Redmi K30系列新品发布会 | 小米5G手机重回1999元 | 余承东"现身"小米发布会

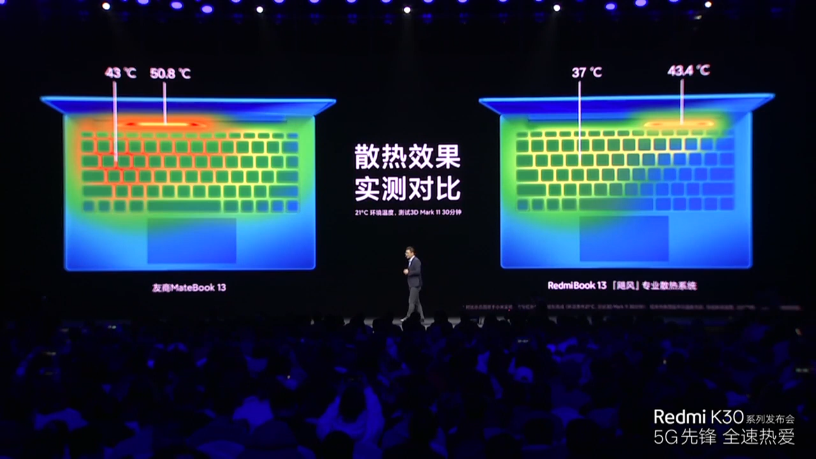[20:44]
我们看到在两个主要的热点里面，这个热力图的分布我们都比友商降了大约7度左右啊，降了7度左右，7度在热设计里面是一个非常非常大的数字。最后一部分讲一下智能互联。